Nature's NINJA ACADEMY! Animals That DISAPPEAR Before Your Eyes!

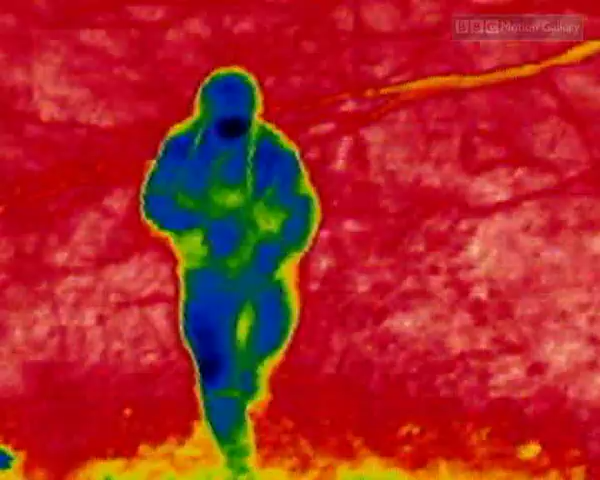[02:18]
So military specialists have devised a cloak to conceal the soldiers from these cameras.